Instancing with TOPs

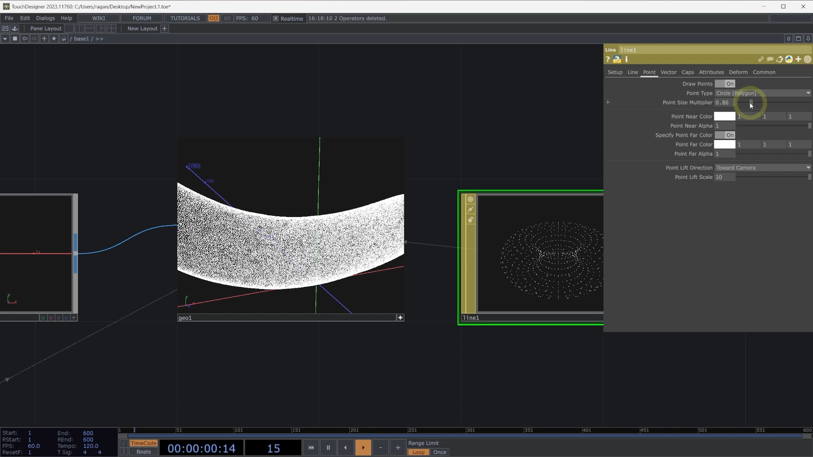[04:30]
That looks a little bit better. Now, there's more information inside of our point file than we can contain in just four channels of data.